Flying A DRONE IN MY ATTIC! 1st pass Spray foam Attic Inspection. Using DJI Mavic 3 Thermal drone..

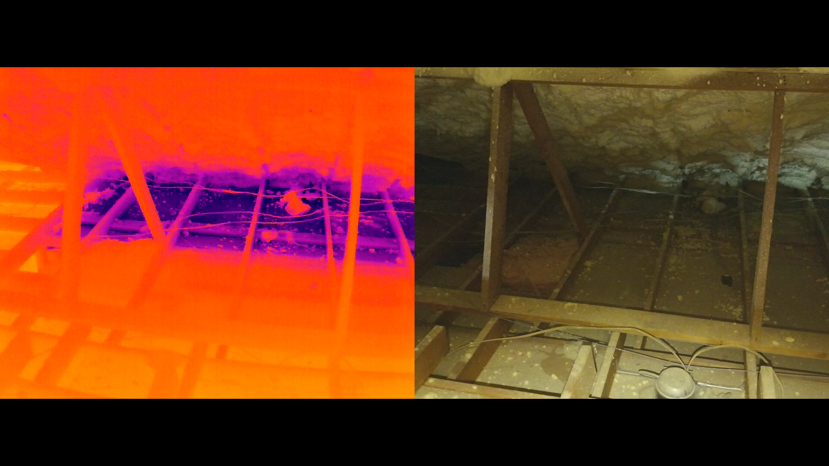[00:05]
Hey, this is just a video showing the thermal flyby using the drone,
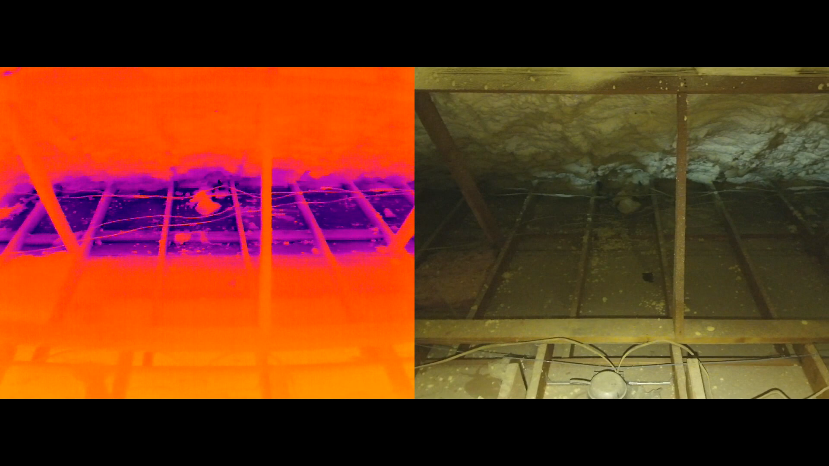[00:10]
checking for temperature differences up in the attic. A little different use for the drone. Here you can see there's a temperature, colder temperatures, the darker colors and this was the first layer of spray foam placed and so time to come in and do a second one and focus on these dark areas with the with the spray foam.
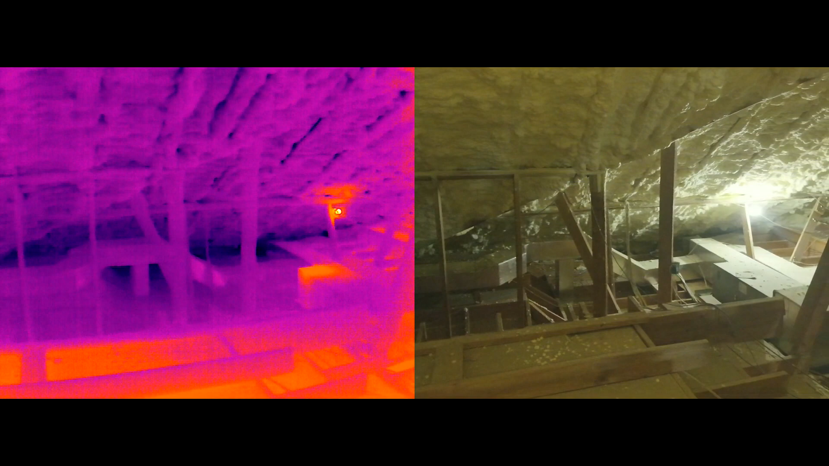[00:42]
And there you can see up in the rafters some gaps where visibly it doesn't look so bad but it's definitely letting cold through. The the current outside temperature is the current outside temperature is 61 degrees.
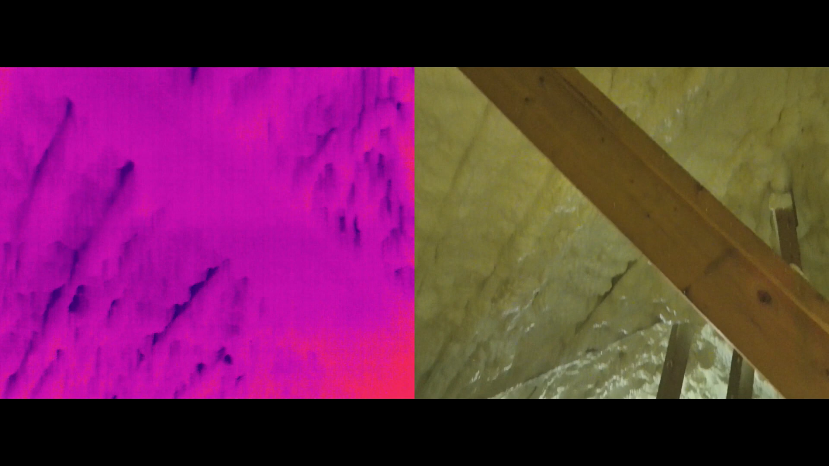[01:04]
The main house temperature is 65 degrees.
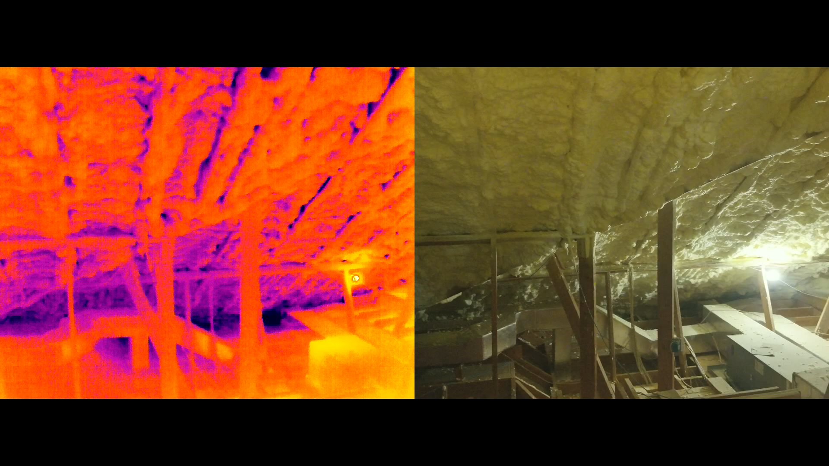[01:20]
So there's not a lot of temperature difference here but it's enough to show significantly with the thermal view.
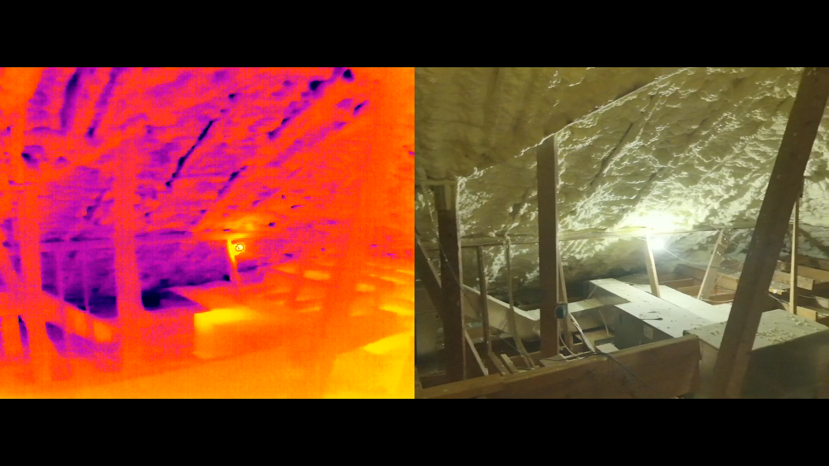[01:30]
So we're we're going to review this with the insulation contractor and have them come in and do some do some makeover. So this is what I wanted to share and we'll we'll wrap this up for audio.